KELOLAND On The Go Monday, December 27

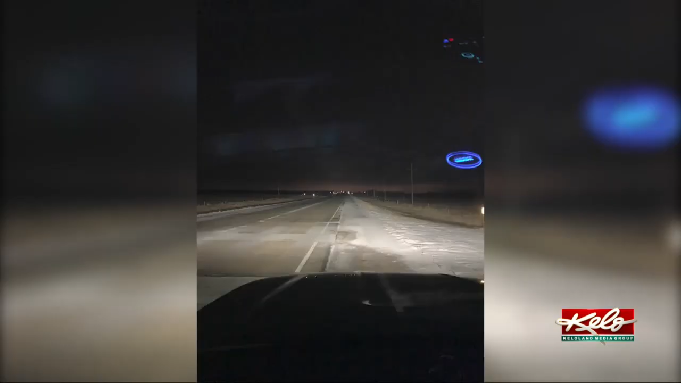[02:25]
Minnehaha County sheriff's office also is asking you to give yourself extra time while traveling this morning. Authorities say black ice and high winds have made road conditions worse.
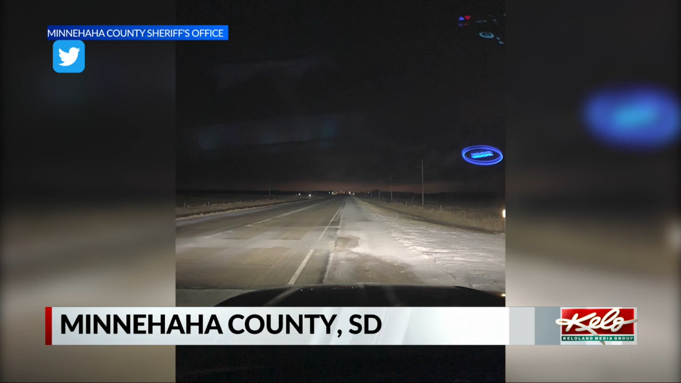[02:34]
The sheriff's office also says that if you're involved in a crash stay in your vehicle.